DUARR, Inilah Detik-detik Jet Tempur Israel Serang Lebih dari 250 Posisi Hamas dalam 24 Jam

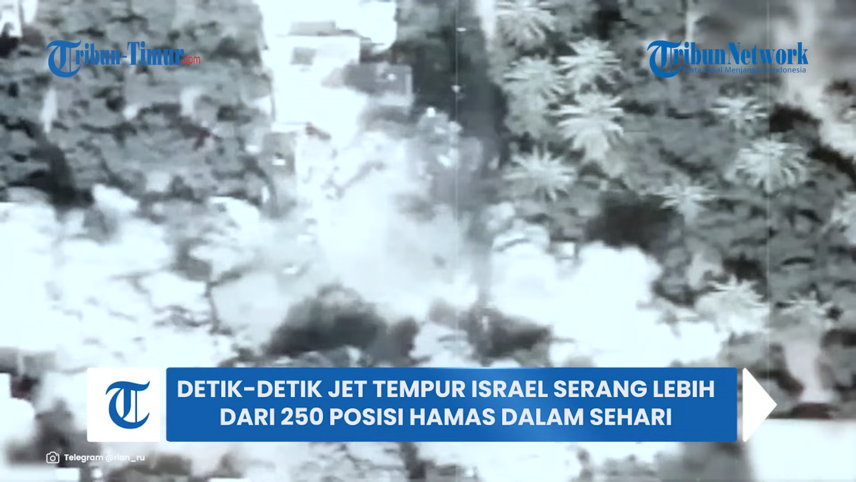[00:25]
Selama sehari terakhir, disebutkan jet tempur Israel menyerang lebih dari 250 sasaran Hamas di jalur Gaza,
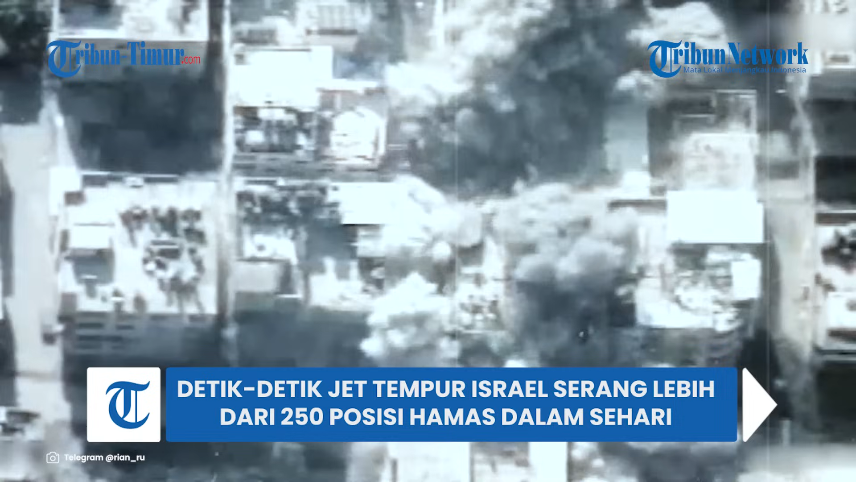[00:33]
termasuk menyerang infrastruktur pusat komando operasional, terowongan dan peluncur roket yang ditempatkan di jantung kawasan sipil yang menembak ke arah wilayah Israel selama perang, menurut Pasukan Pertahanan Israel atau IDF.
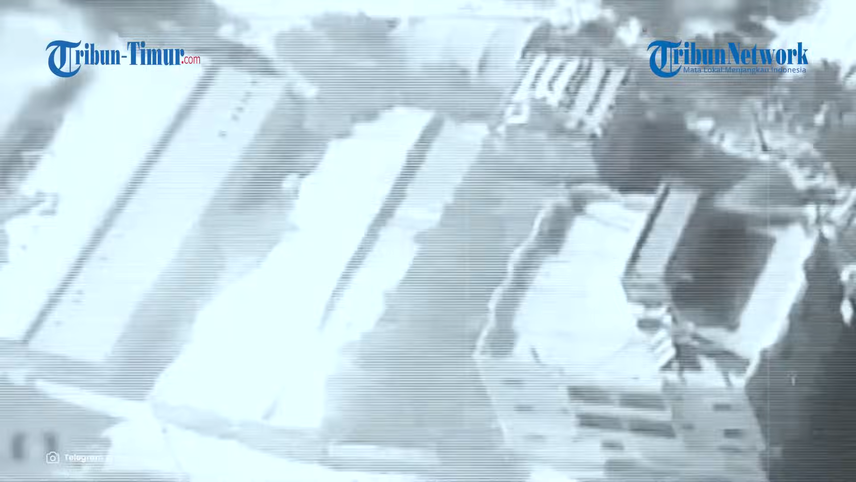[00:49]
Selain itu, Pasukan Angkatan Laut Israel menyerang pos peluncuran rudal permukaan ke udara Hamas di wilayah Khan Yunis.
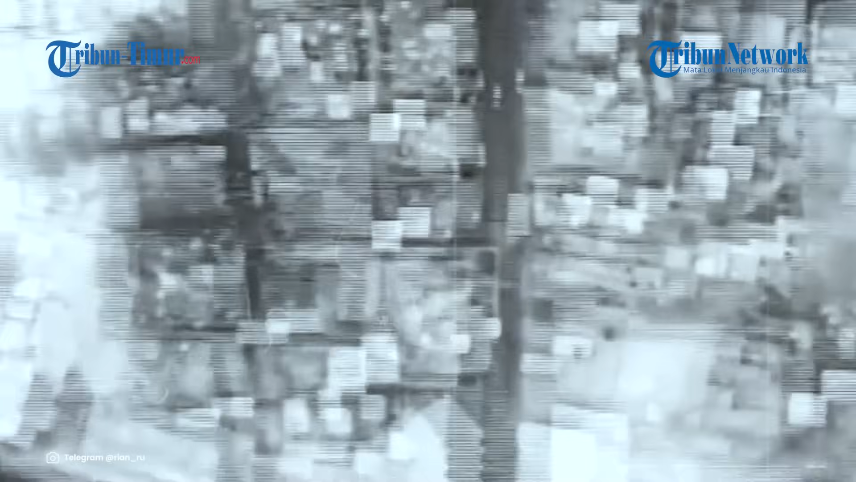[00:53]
Pos tersebut terletak berdekatan dengan masjid dan taman kanak-kanak, menurut pihak militer. Juru bicara IDF, Laksamana Muda Daniel Hagari,